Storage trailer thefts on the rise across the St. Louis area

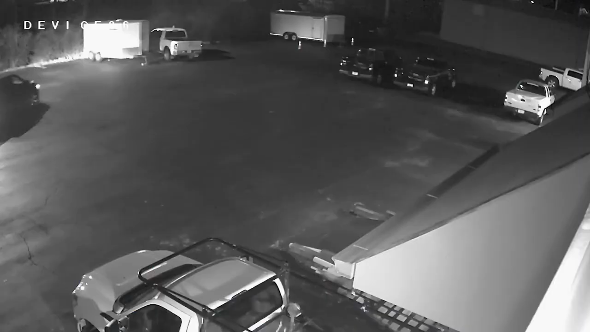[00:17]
Around 10-15 Friday night, the suspect drives onto the lot behind THD Design Group in the Chesterfield Valley.